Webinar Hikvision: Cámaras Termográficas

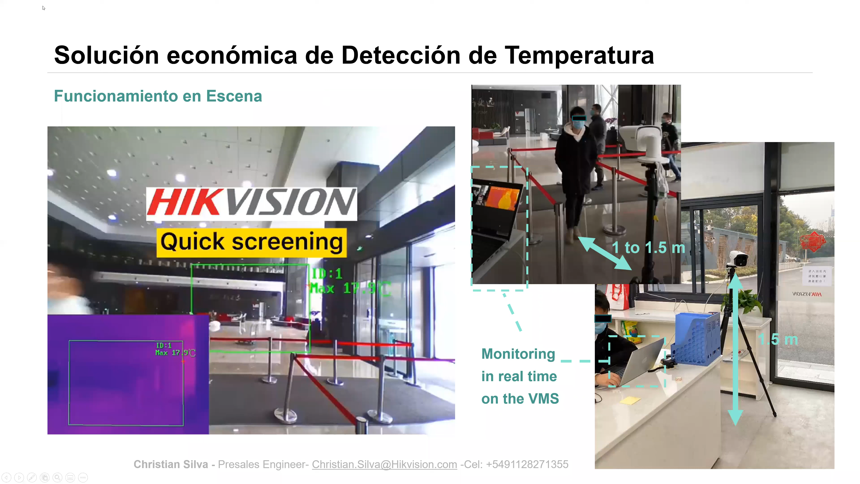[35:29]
acá podemos comprobar lo que es la medición de temperatura de varias personas al mismo tiempo ¿sí?
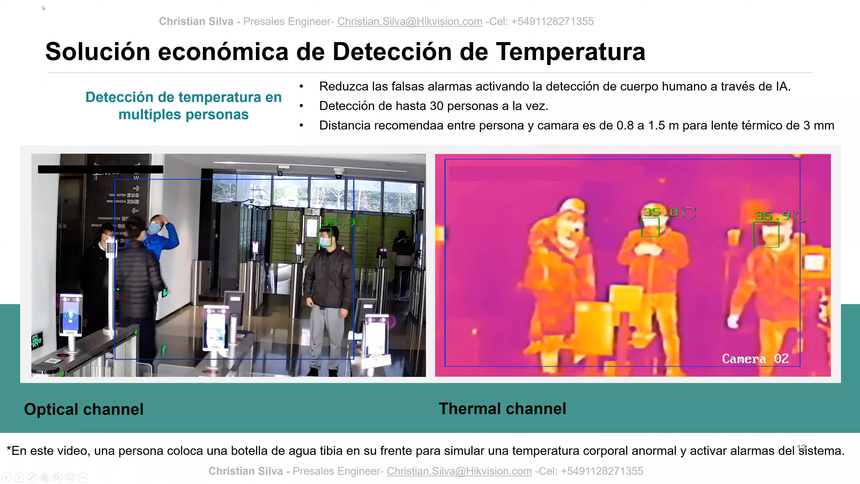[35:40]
funciona muy muy bien yo ya lo comprobé en la legislatura y ahí vemos que se generó el evento de fiebre como para poder recibirlo en la cámara y algo importante también es de que no sé si ustedes vieron de que la solución nuestra sitúa la medición de temperatura en el rostro de la persona ¿sí? eso significa que nuestra solución tiene deep learning o sea primero identifica al objeto o sea identifica a la figura como una persona humana y después sitúa la medición de temperatura sobre su rostro ¿sí?
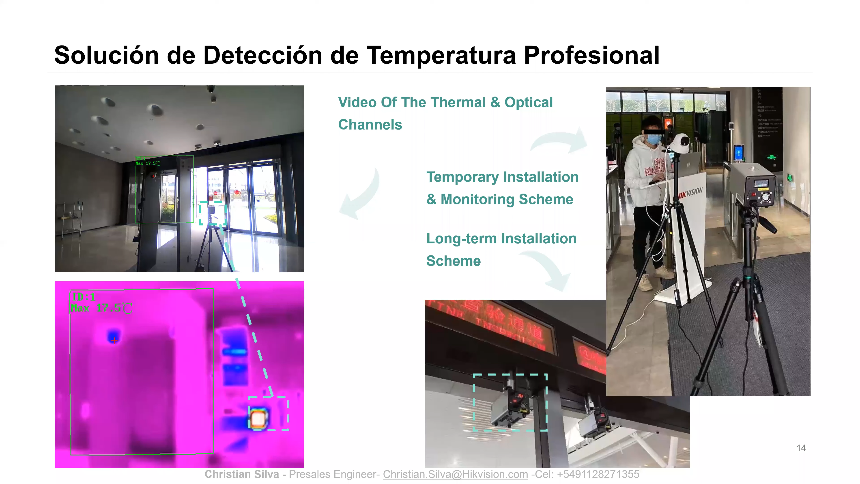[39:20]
y ahí están viendo que las personas van pasando y se les va midiendo la temperatura en tiempo real ¿bien? bueno obviamente áreas de aplicación es en todo ámbito en el cual nosotros necesitemos poder hacer este tipo de medición de temperatura ¿sí?